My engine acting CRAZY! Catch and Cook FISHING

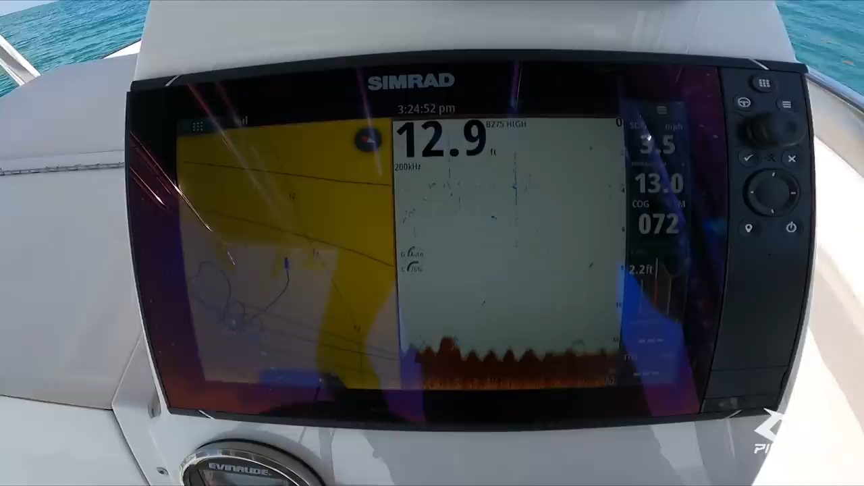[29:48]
On screen: depth 12.9 ft
Well, I didn't see anything really There's a fish, but nothing that exciting around here. So you know what I'm gonna do?